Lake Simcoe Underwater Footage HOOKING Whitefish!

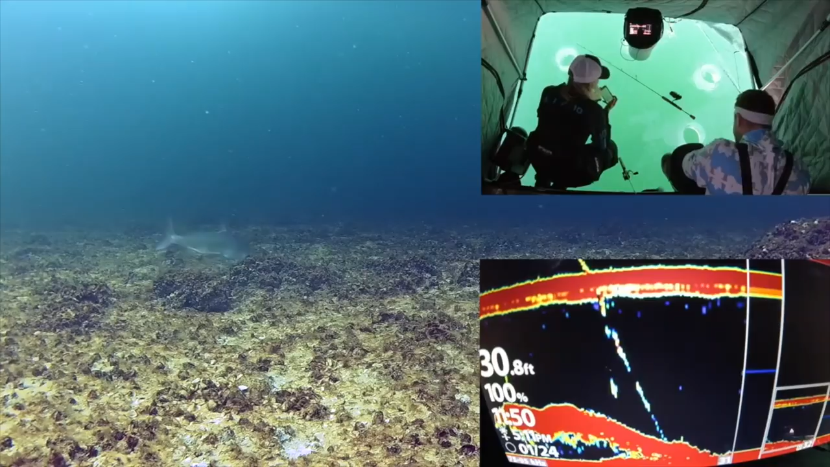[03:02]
dude that's a big mark is that a how-to just get yourself on the side it's a big whitey too on camera
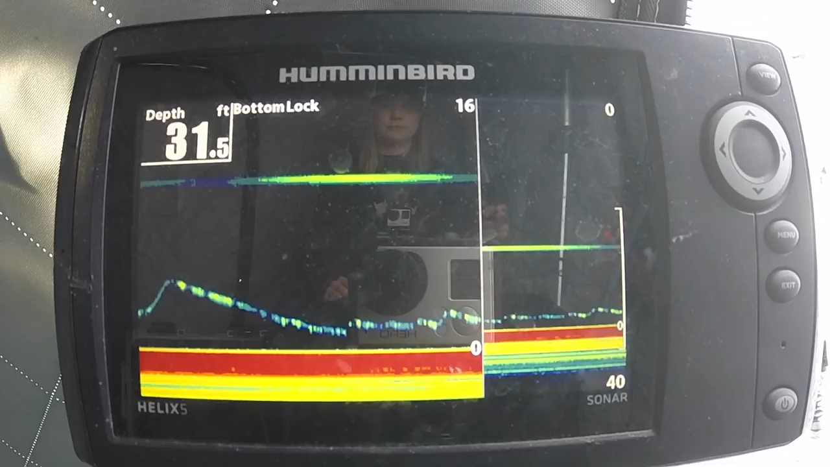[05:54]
On screen: depth 31.5 ft
oh yeah yeah yeah one just do one just do him with me he's gonna eat it
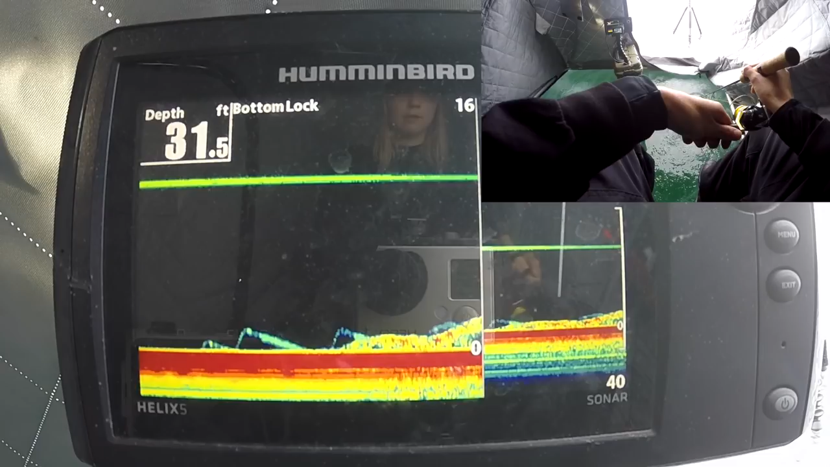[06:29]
On screen: depth 31.5 ft
yeah there's one on me right now give me a second